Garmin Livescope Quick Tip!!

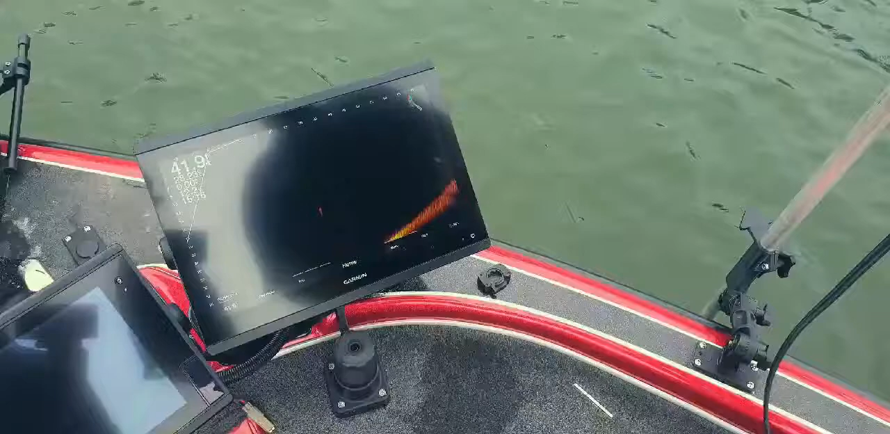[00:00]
Guys, here we are, we've got our LiveScope, we're going to pull it out, we're going to go to a new spot. Something I really want you to do and keep an eye on. Go to your menu, transmit, you want to turn that off.
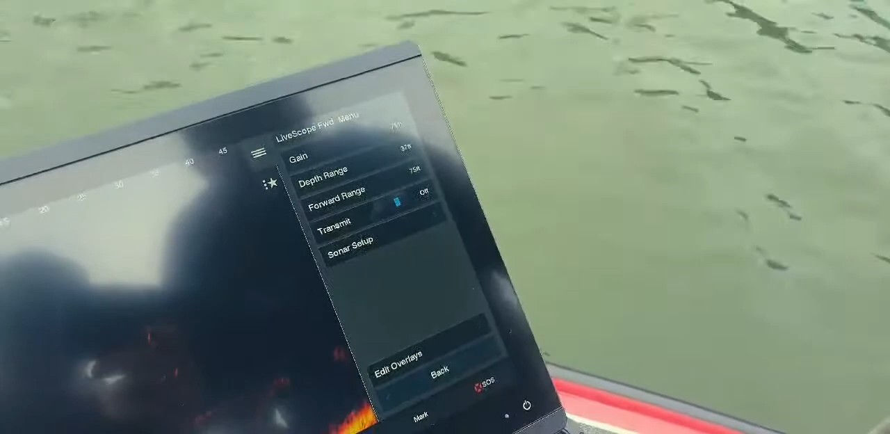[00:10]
You're pulling that out, you're putting it onto the deck, even if you've got it onto the front of your electric, but here we've got it on a pole. What that'll do is it'll stop it from overheating and burning your elements out. And that's what we don't want to do.
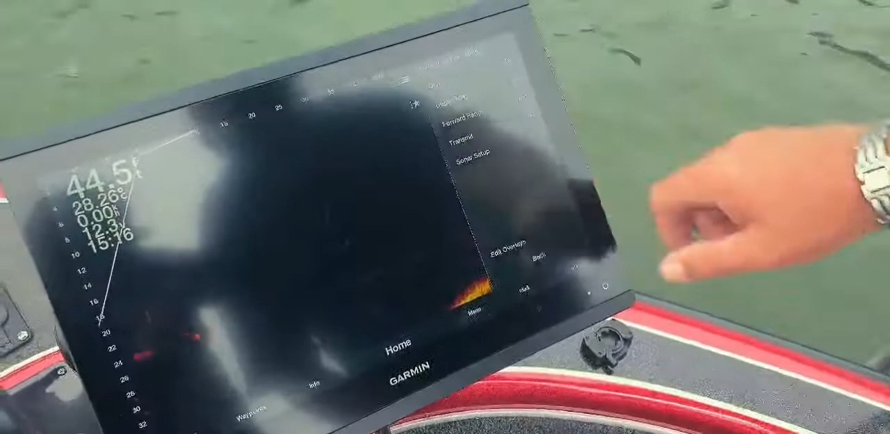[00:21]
Go to the next spot, put your electric or your pole back in, turn that back on, straight away it's working.
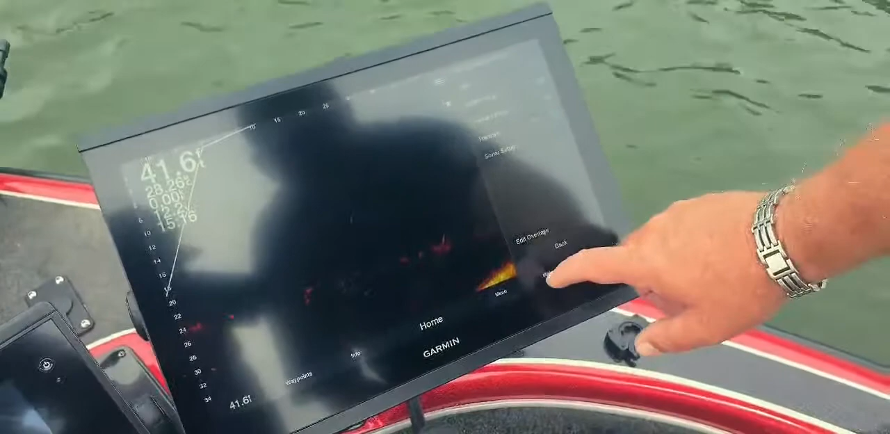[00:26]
So just remember, we go to menu, go to transmit, turn that off.
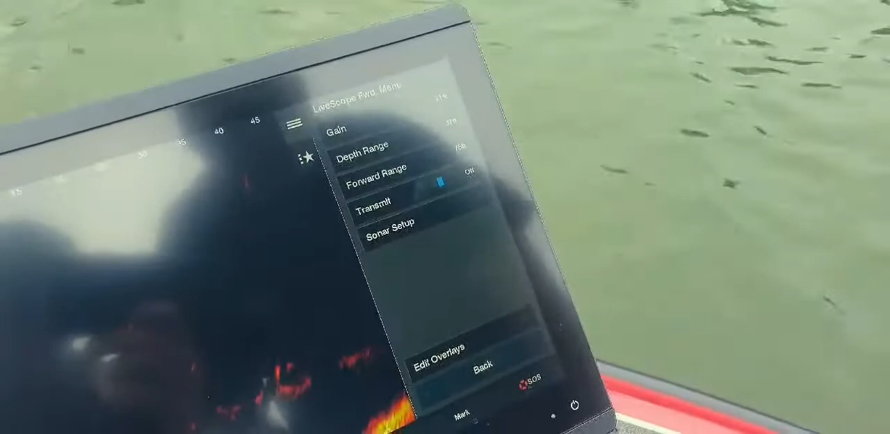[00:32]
Make sure you keep an eye on that because that's the last thing we want to do is we don't want to burn that element out.